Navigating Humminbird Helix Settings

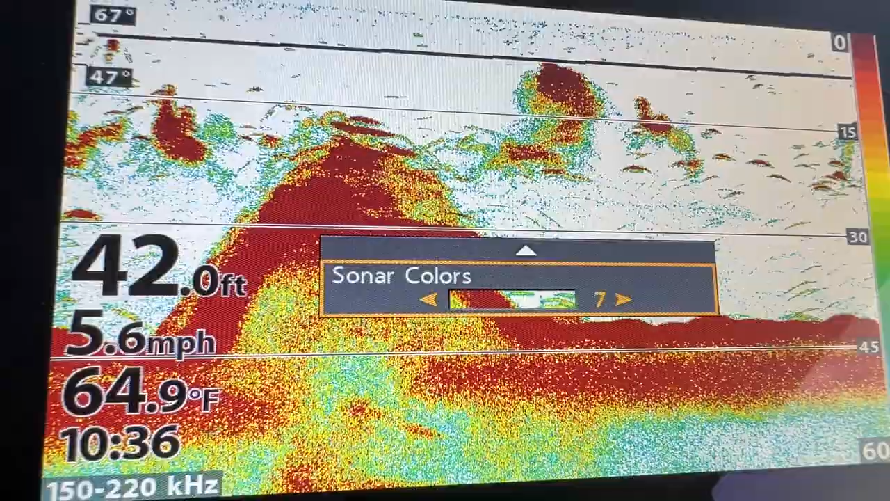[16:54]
On screen: depth 42.0 ft, water 64.9°F, speed 5.6 mph
can change the colors here for this particular screen only so different colors where your preference
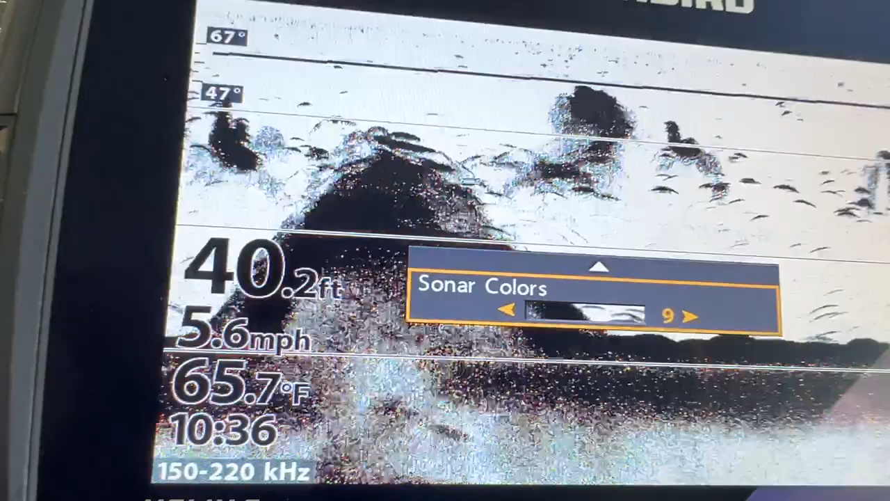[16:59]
On screen: depth 40.2 ft, water 65.7°F, speed 5.6 mph
is dark or not you know white
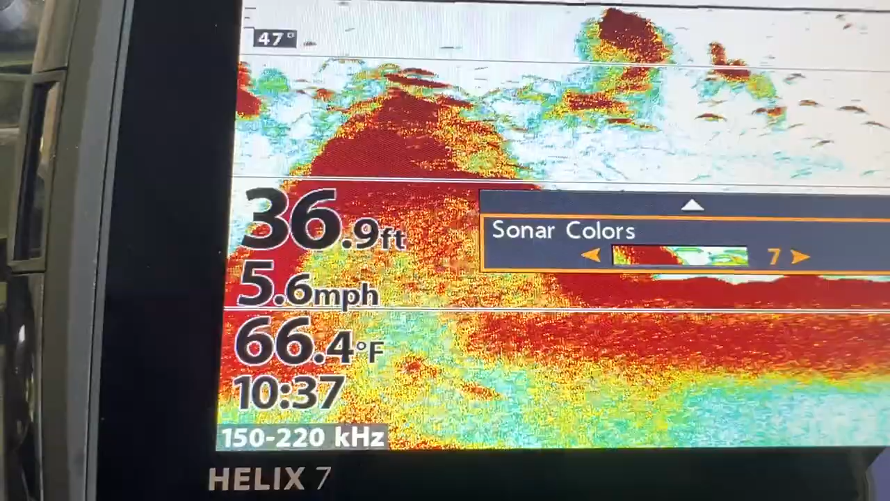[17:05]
On screen: depth 36.9 ft, water 66.4°F, speed 5.6 mph
background this is the one i like so
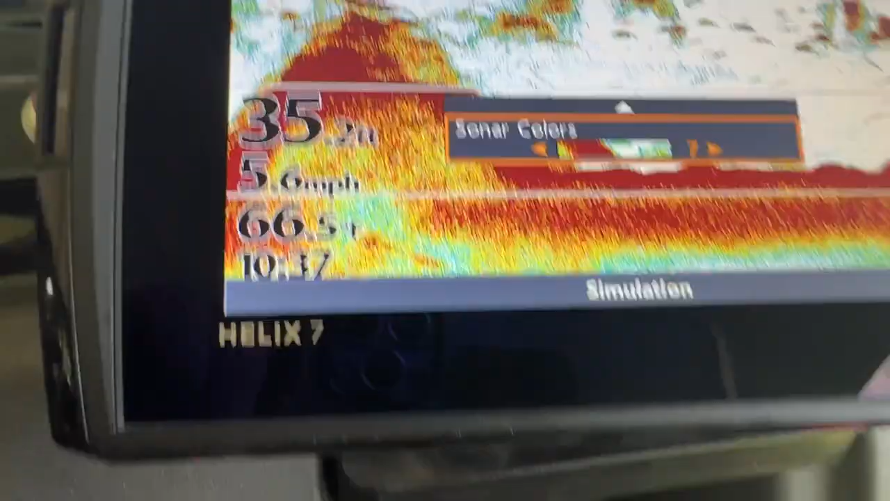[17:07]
that's how you handle the single button menu
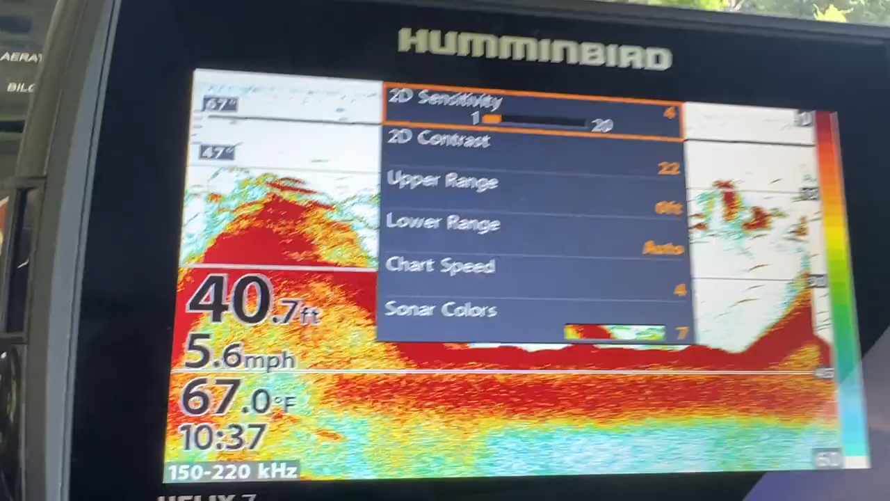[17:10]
On screen: depth 40.7 ft, water 67.0°F, speed 5.6 mph
on any screen
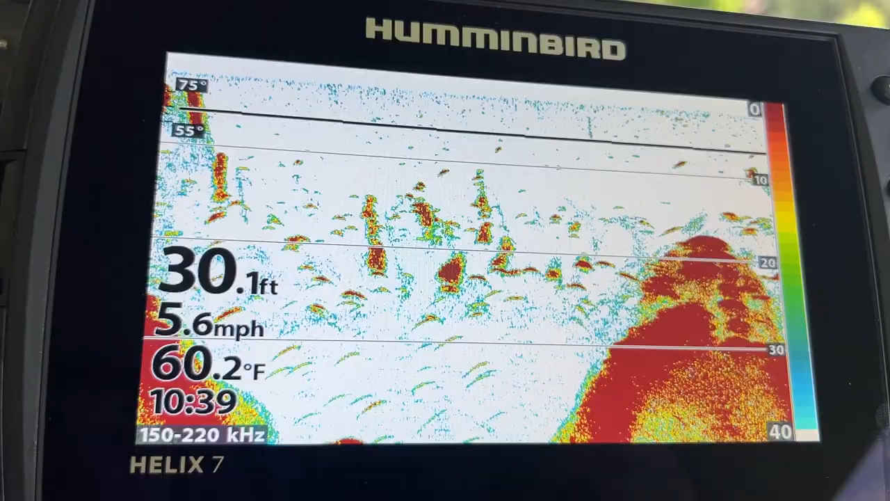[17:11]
On screen: depth 30.1 ft, water 60.2°F, speed 5.6 mph
so if i was to change the page now you know let's say let's
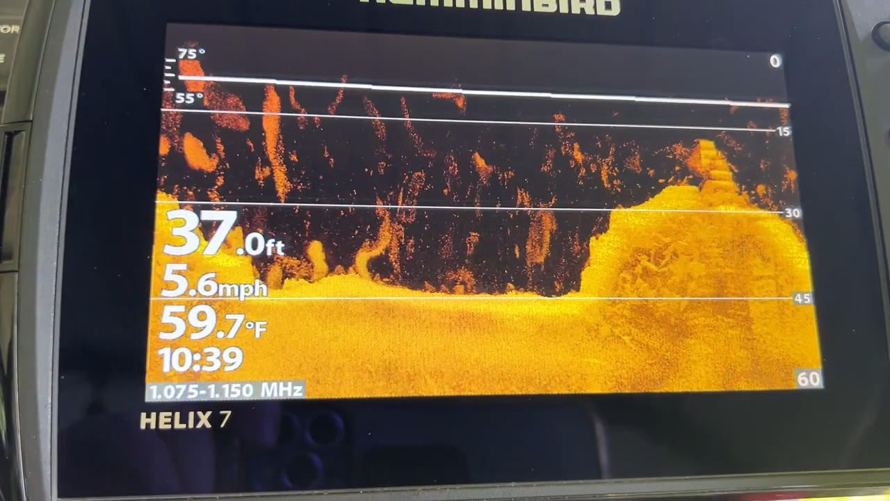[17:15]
On screen: depth 37.0 ft, water 59.7°F, speed 5.6 mph
go to down image it didn't affect the down image so now i'll press menu once
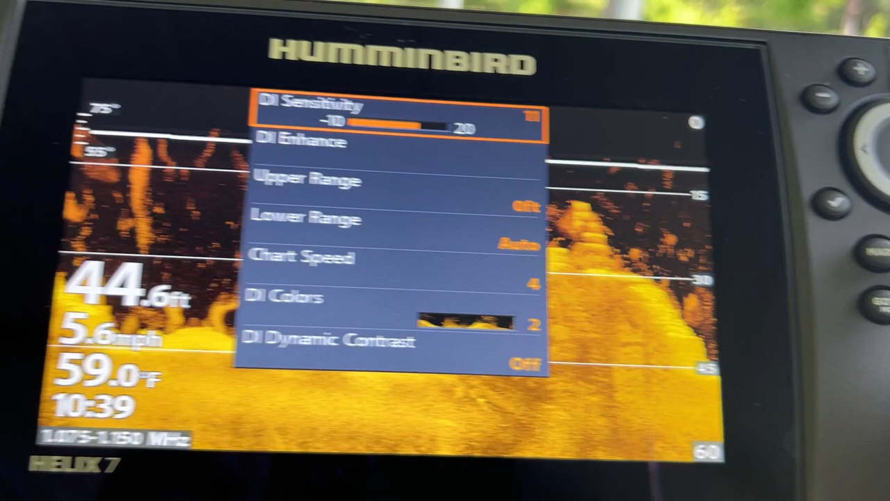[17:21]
On screen: depth 44.6 ft, water 59.0°F, speed 5.6 mph
and i'll get a set of settings for this particular page you know you can adjust again
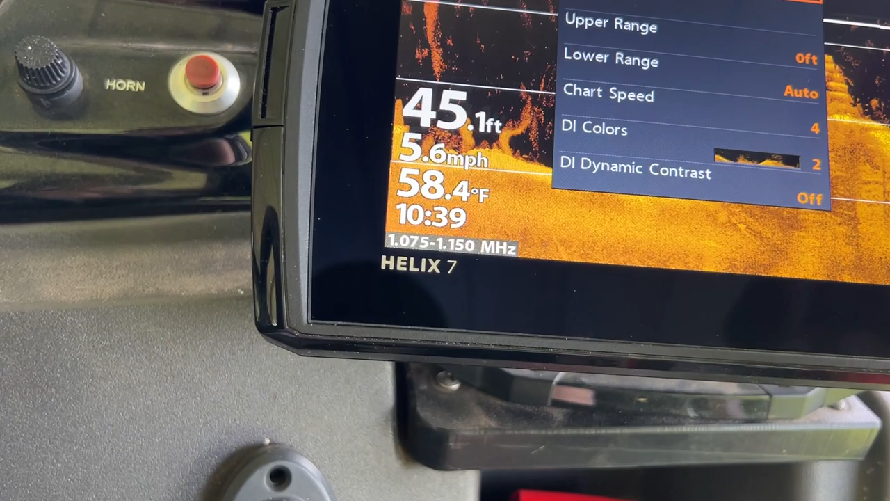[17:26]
On screen: depth 45.1 ft, water 58.4°F, speed 5.6 mph
your your your sensitivity enhance it whatever for this particular page
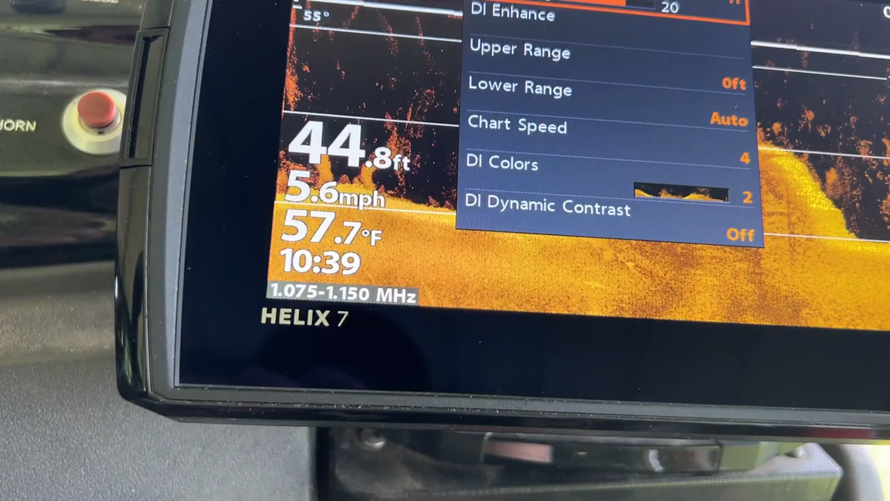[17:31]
On screen: depth 44.8 ft, water 57.7°F, speed 5.6 mph
and that's how you work you know that menu
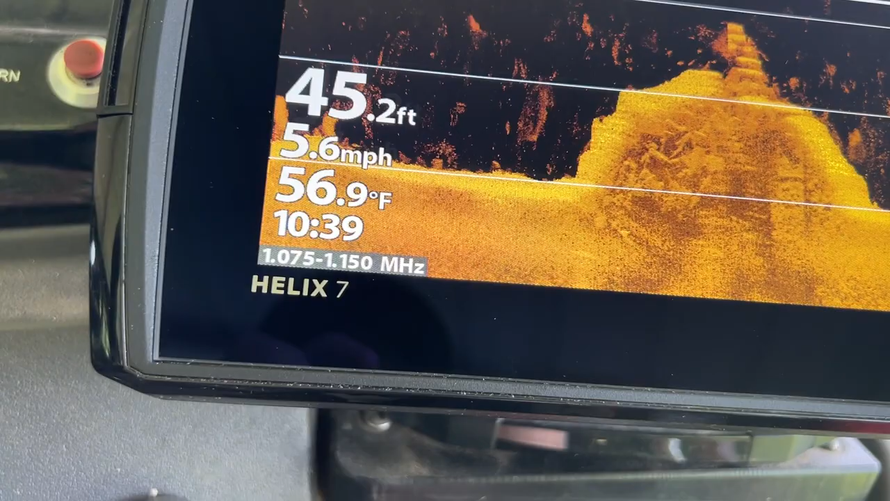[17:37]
On screen: depth 45.2 ft, water 56.9°F, speed 5.6 mph
on each particular page and the settings going to be up to you however you like them according
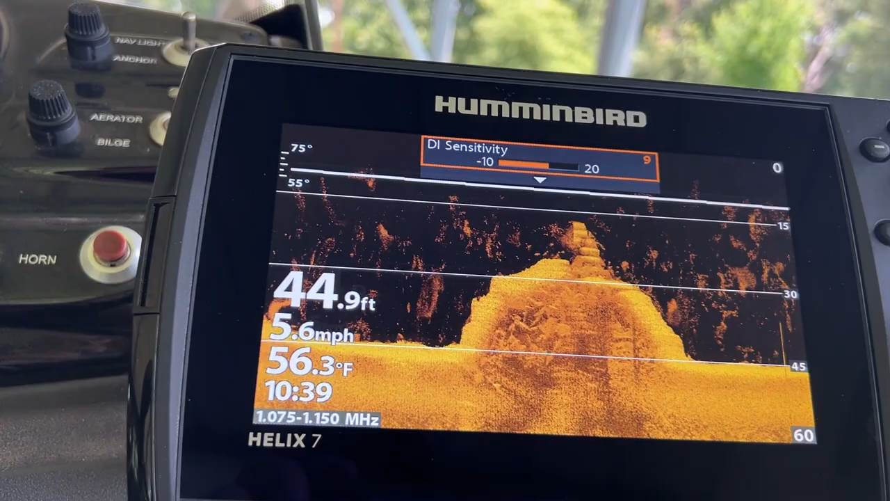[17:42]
On screen: depth 44.9 ft, water 56.3°F, speed 5.6 mph
to your condition and guys that's basically how i how you set up the unit uh the actual